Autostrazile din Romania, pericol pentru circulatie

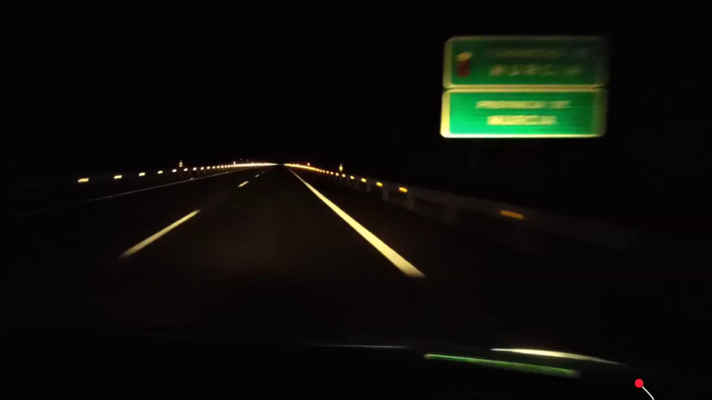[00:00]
Aceasta nu este o autostradă nouă. Este o autostradă veche, dar bine întreținută.
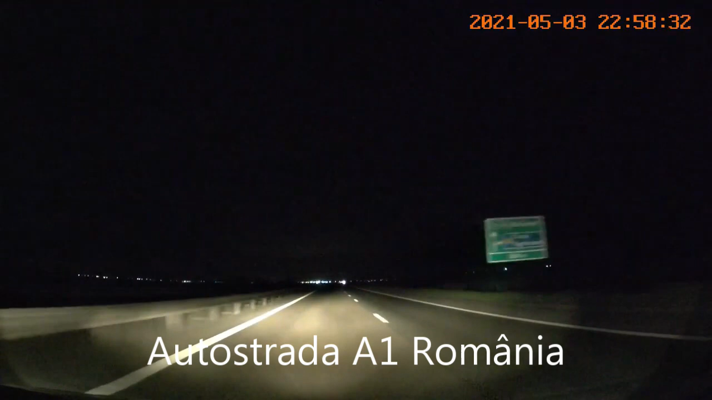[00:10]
Nici asta nu e o autostradă nouă, dar e departe de standardele de a fi numit autostradă. Foarte prost, marcată și semnalizată, iar griul de pe suprafața asfaltică este doar praf.
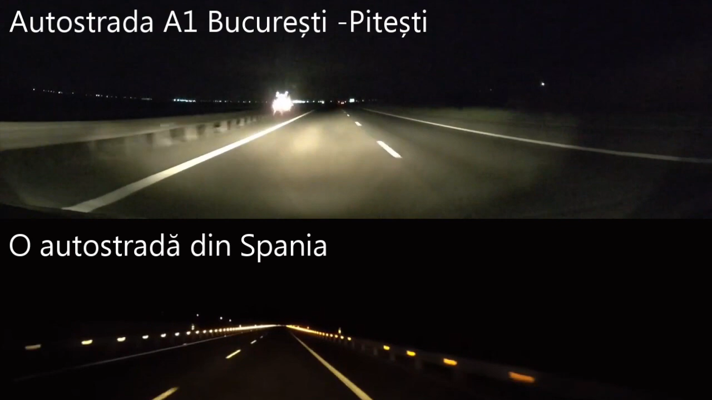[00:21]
Praf care pe timp de ploaie sau vreme umedă se transformă într-o mâzgă care mărește suprafața de frânare. A două zi, pe lumină, am observat că și pe parapeții autostrăzii a unul din România există ochi de pisică, roșii pe ambele părți ale drumului și parafinoi. Doar că sunt lipsiți de reflexivitate. Probabil că au fost cumpărați de la Angrol Europa, la cel mai bun preț, așa cum se licitează în România, iar cei care fac recepția lucrărilor au și ei ochi de pisică.